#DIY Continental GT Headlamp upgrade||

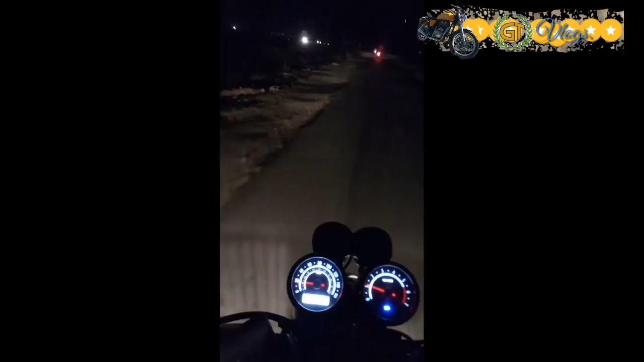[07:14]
Let me show you guys the difference. See that?
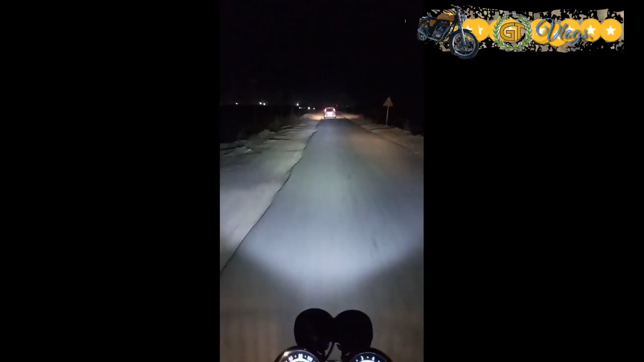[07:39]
There's a whole world of difference. So be it, folks.